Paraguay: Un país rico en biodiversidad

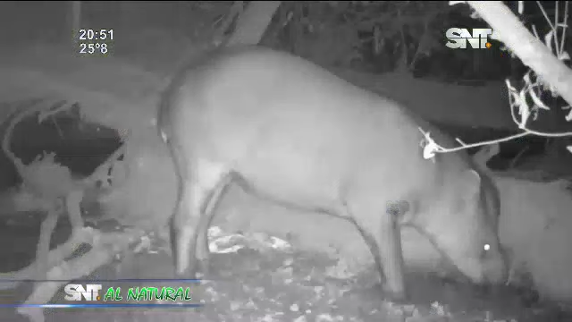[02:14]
Impresionante ejemplar de tapir, que hace aparición en una de las zonas boscosas de este ejemplo de empresa ganadera, que trabaja en armonía con la conservación. Además, ejemplares del zorro gris o aguaraí,
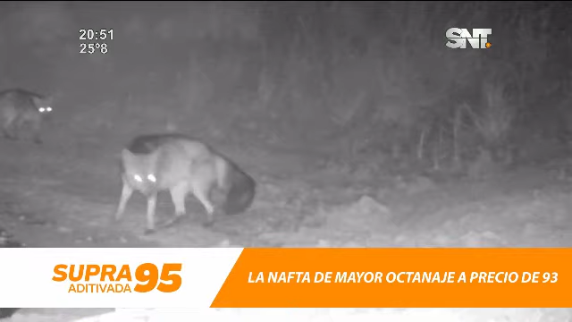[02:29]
que también activan otra de nuestras cámaras trampa.
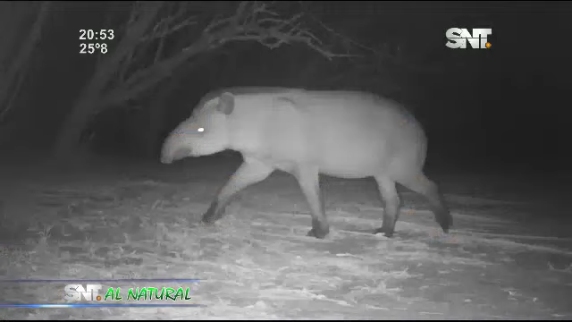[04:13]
El jaguar caza presas importantes como tapires, venados y pecaríes.
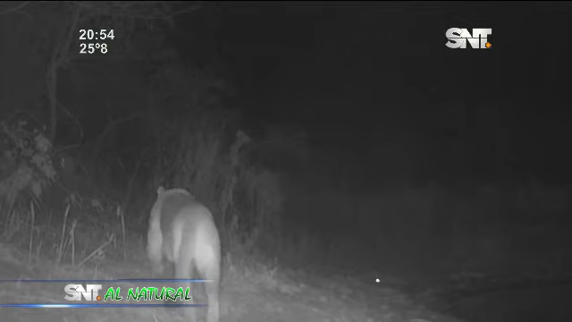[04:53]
Así también podemos mostrarles algunas capturas de grandes felinos, como este viejo puma que transita al costado de un tajamar, ante los gritos de alerta de los carpinchos que han notado su presencia.
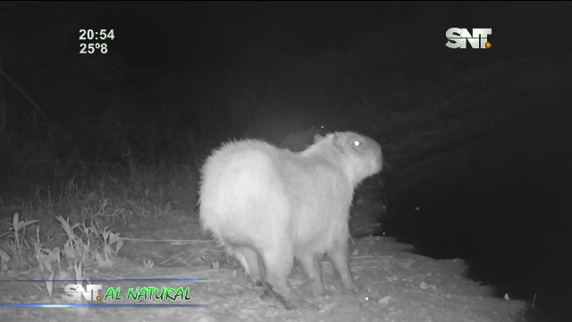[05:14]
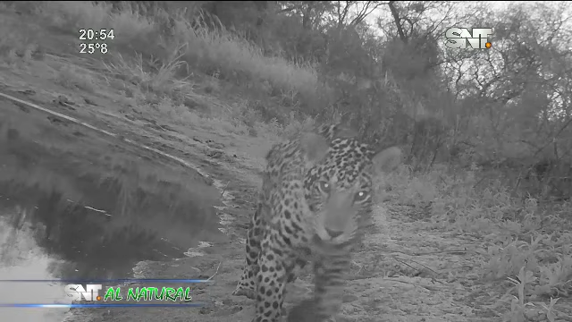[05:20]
La noche siguiente, en el mismo sitio, hace aparición este impactante jaguareté,
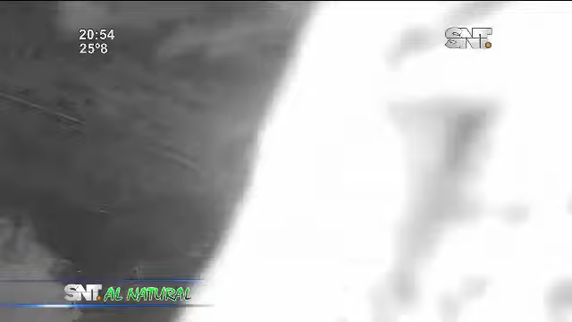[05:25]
que mueve nuestra cámara, y luego de dar un golpe con su cola,